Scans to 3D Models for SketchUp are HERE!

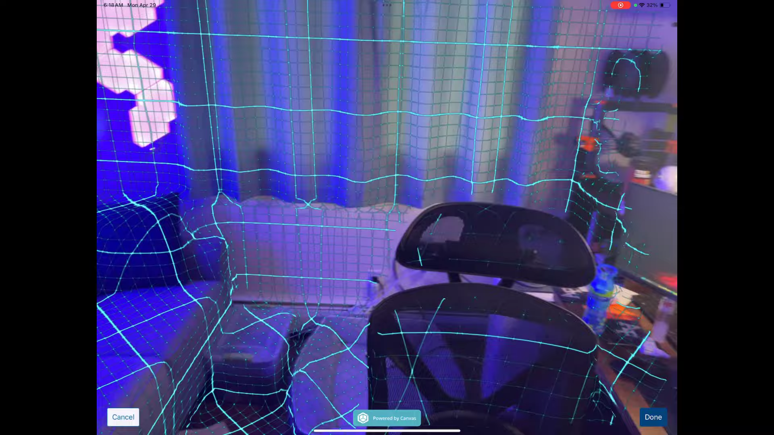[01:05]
With the amount of time I had, I could either film myself doing this or I could clean up my office and I opted for filming. But basically all you do is you just move your iPad around in order to scan the space. And so you can see how I'm just moving my mouse and I'm looking at the grid or I'm moving on my iPad and I'm just kind of looking at this grid that's in here.
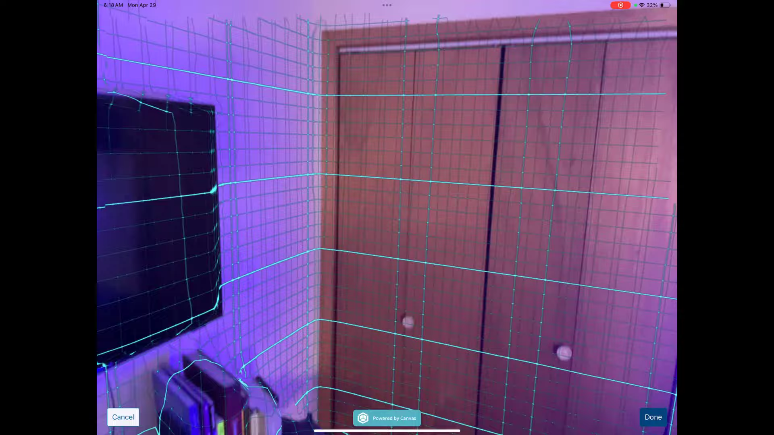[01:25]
And notice how it's filling in the grid in areas where I point the iPad. Yeah.
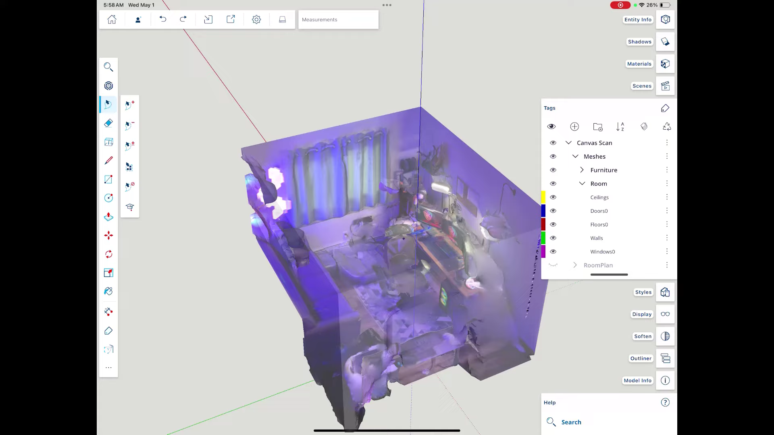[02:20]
it actually creates a 3D mesh using the lidar scan. And that's the kind of thing that we've seen before, right?
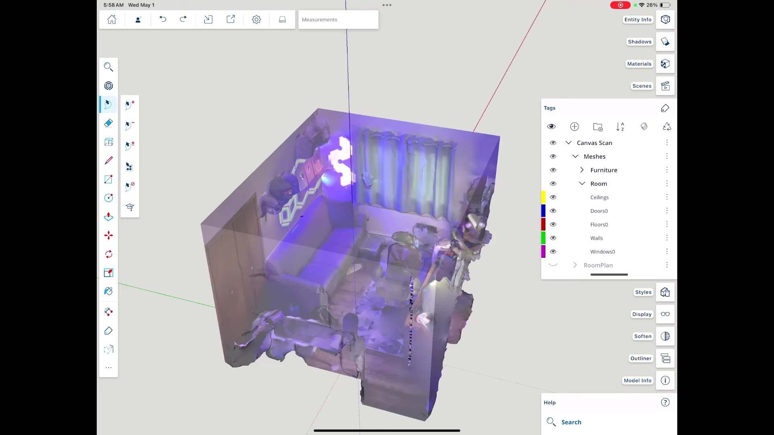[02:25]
Where the geometry is all kind of like squishy.
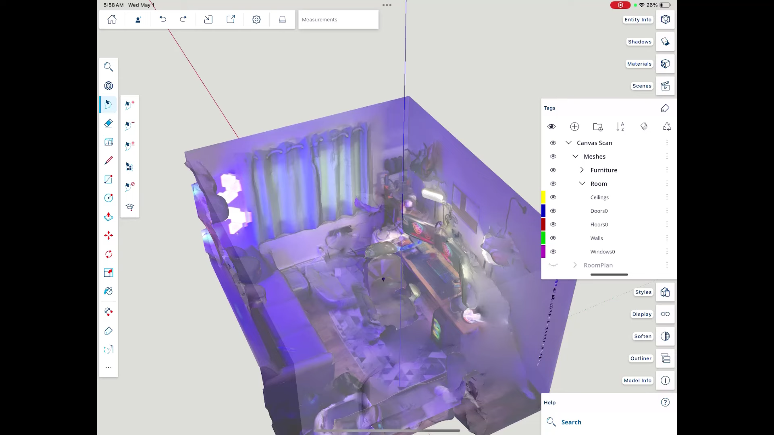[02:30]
So notice how it's smart enough to recognize things like the ceiling and put them on their own layer so you can toggle them on and off.
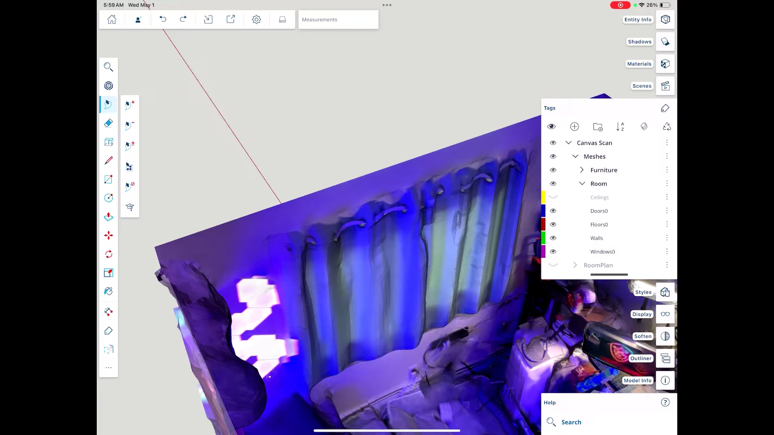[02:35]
But if I look at like the drapes in this room, for example, notice how they're not flat.
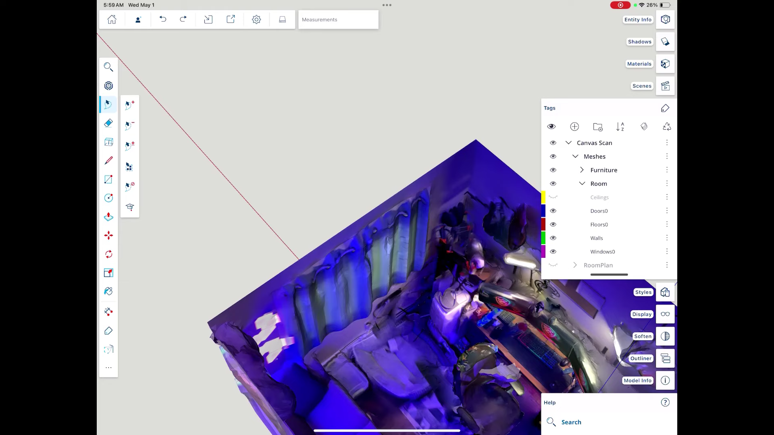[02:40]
They kind of come off of the wall a little bit. So things aren't necessarily flat with your meshes.
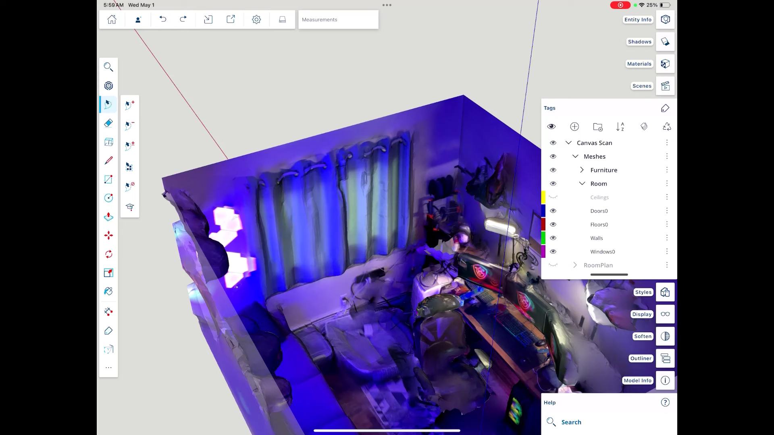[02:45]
This is probably the most like real world accurate, but a lot of the time, this isn't quite what you're looking for. And so notice how that does have the ability for you to toggle off the room and the furniture separately.
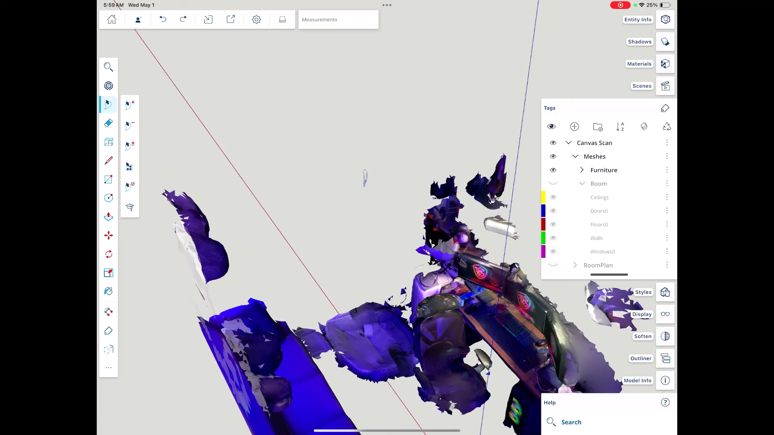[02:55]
Now, ideally, when you scan a space like this, you want to remove things like the chair. I just left it in here just so you could kind of see what it does.
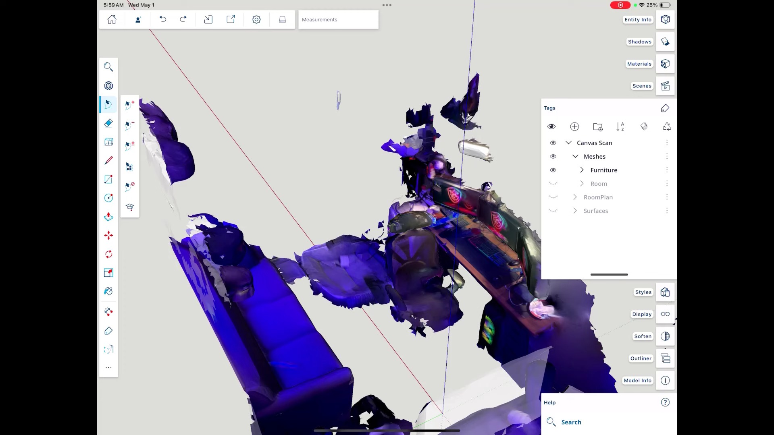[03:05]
But if you're actually scanning a space and you can remove furniture, a lot of the time, that's a good idea. But you can see how it has a room as well as furniture in here.
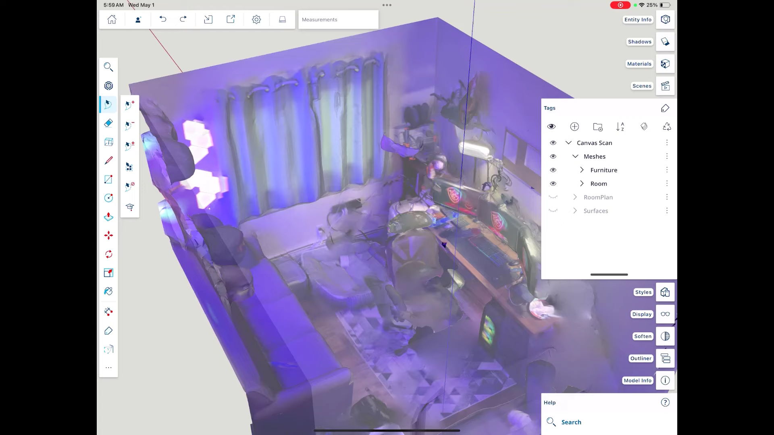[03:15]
So in addition to the meshes, there's also the room plan. And for whatever reason, it brings in this room plan and it's not aligned with the actual mesh that's brought in.
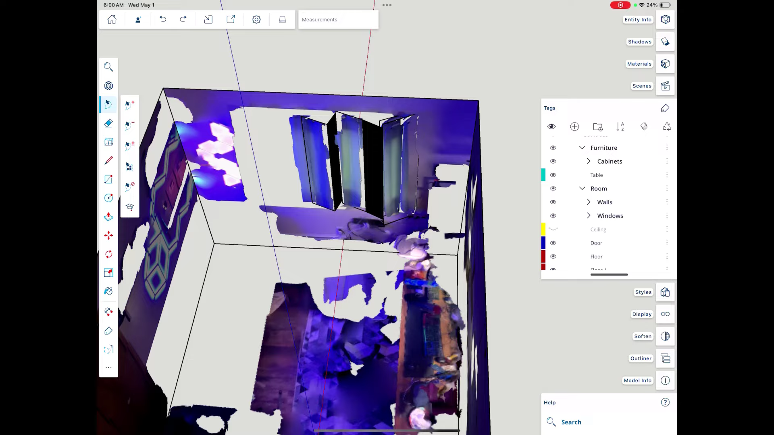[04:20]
what it does is it comes in here and it finds planes and then it applies the textures as to those planes. They're basically just planes with textures applied to them. So a lot of the time what you might do, depending on what you're trying to do with your space is you might toggle on the room walls,
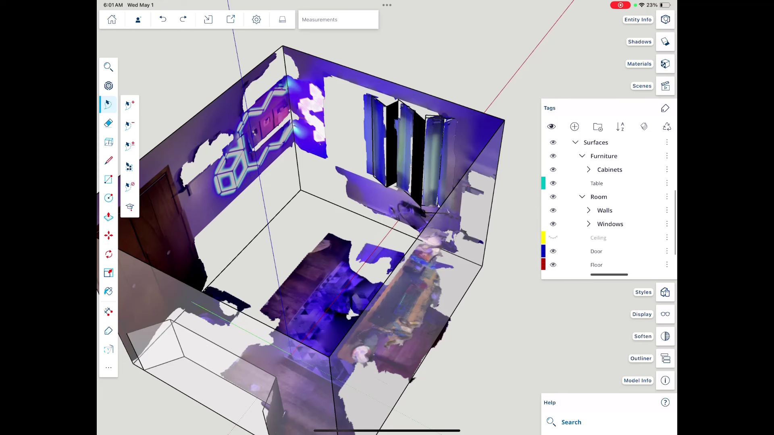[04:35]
but then you might toggle on the meshes and just toggle the furniture.
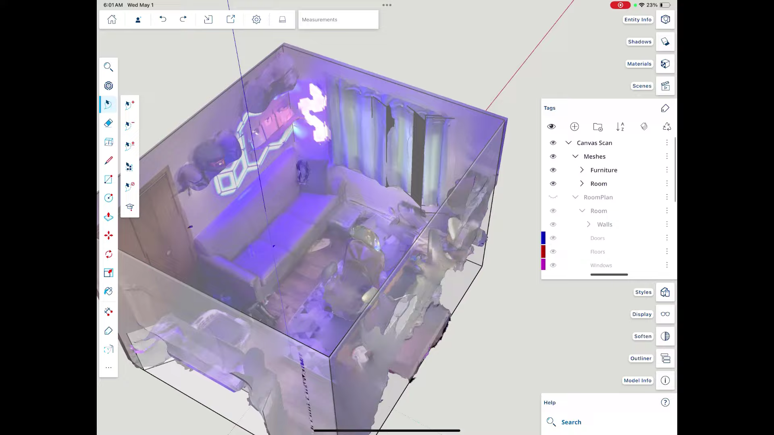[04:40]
So I'm going to toggle the room off, but notice how the furniture is in here like this.
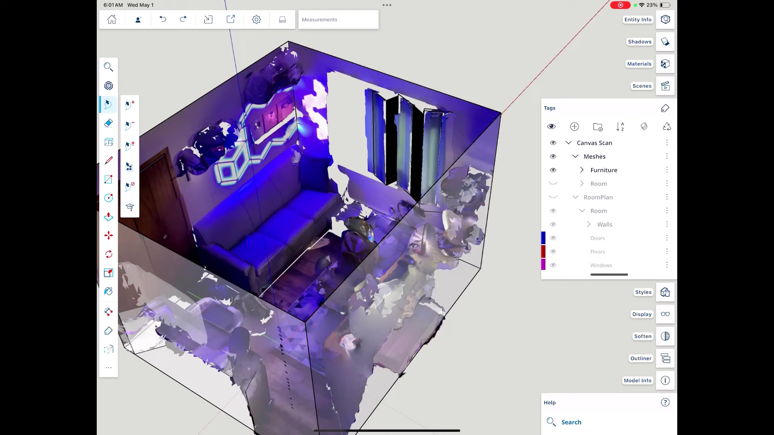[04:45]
So now you've got a flat mesh for your wall like this, and then you've also got your three-dimensional furniture inhabiting that space as well.